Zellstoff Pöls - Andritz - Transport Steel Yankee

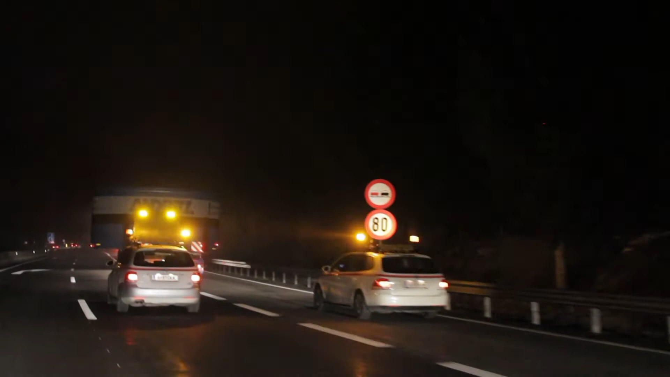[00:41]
Da haben wir eine Durchfahrtsbreite von 6,80 Meter und 6,71 sind wir breit.